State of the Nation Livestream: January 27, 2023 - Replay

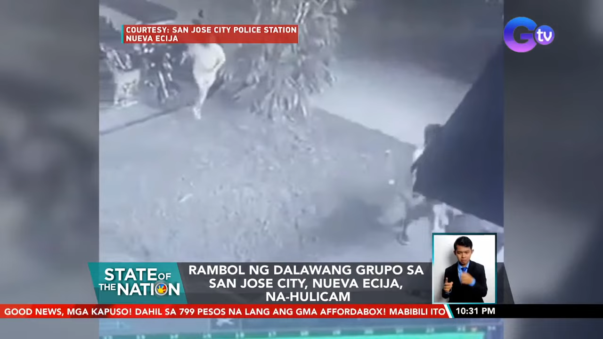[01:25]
Bumagsak na ang lalaki pero hindi pa rin tumitigil ang grupo.
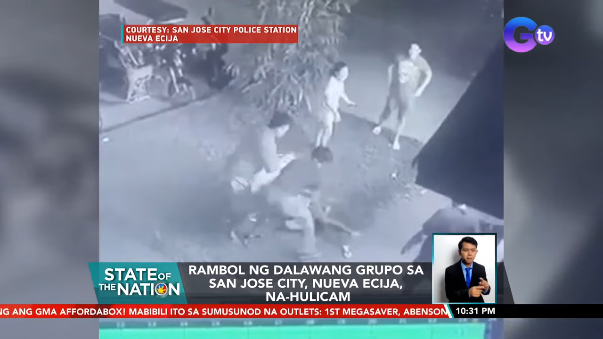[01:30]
Pilit na umaawat ang babaeng kasama ng biktima. Ilang saglit pa, bumalik ang kasama ng biktima na may dalang baril at isa-isang pinaputukan ang mga nambugbog.
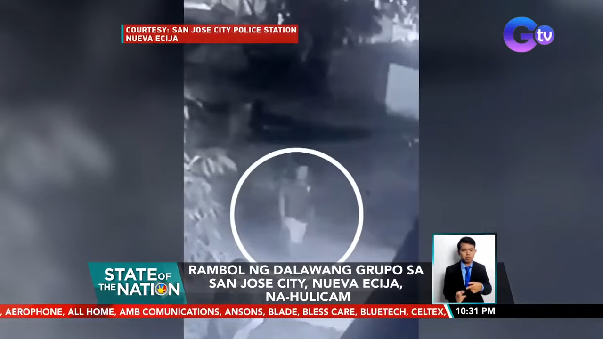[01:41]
Isang patay at tatlo ang sugatan sa insidente kabilang ang nabugbog.
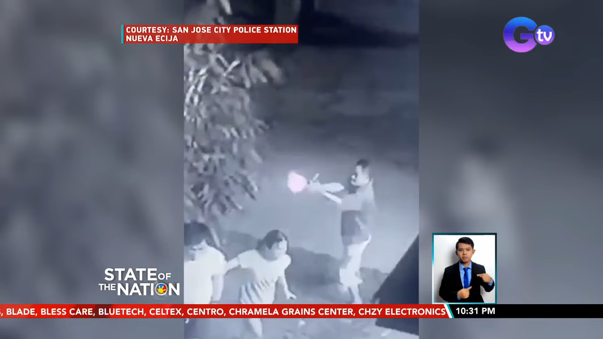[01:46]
Ayon sa pulisya, nagkainitan ng dalawang grupo ng mga nakainom dahil umano sa babae.